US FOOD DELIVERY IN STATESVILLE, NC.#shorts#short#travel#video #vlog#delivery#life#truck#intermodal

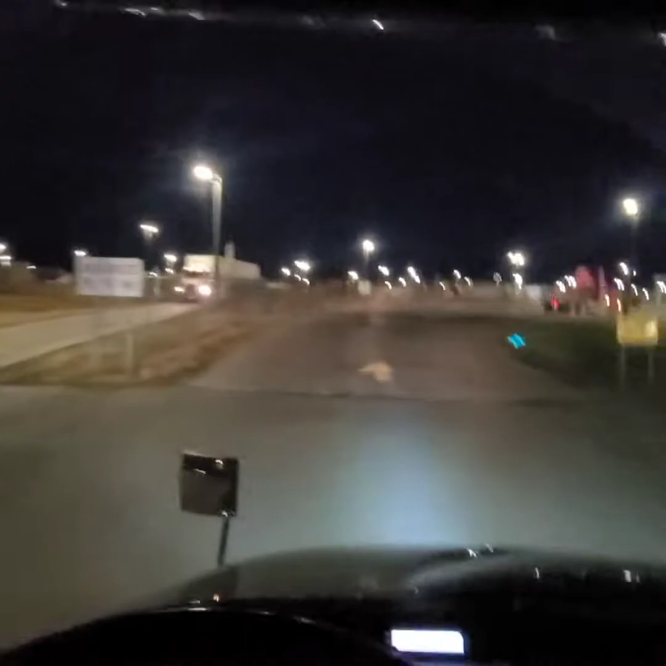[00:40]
it's around 6 30 in the morning
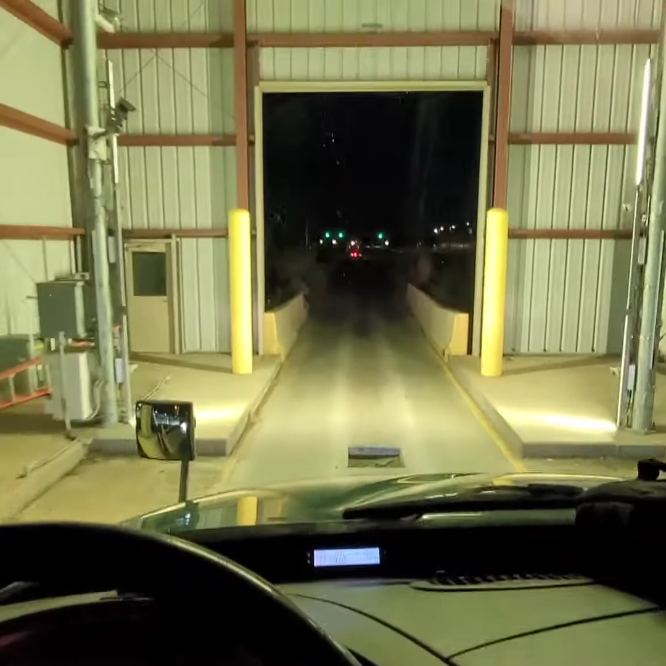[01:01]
so let's go ahead check in get
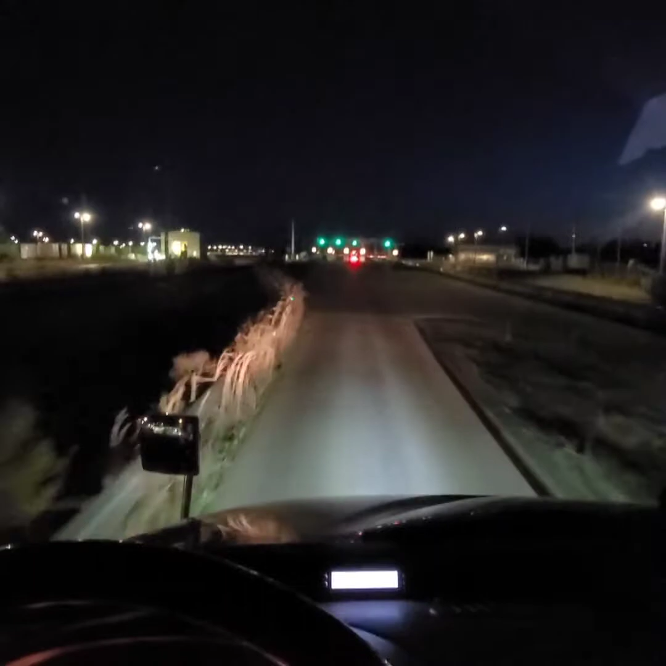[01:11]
access to the terminal go pick up our container and go do our first delivery okay we just enter the terminal guys one thing i want to mention is like i've been mentioning in my previous videos
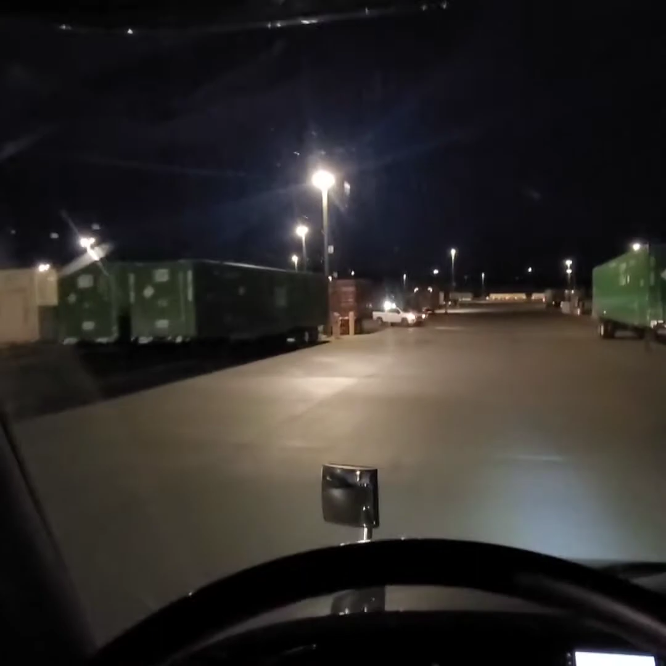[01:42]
how empty the terminals are you see a lot of empty spots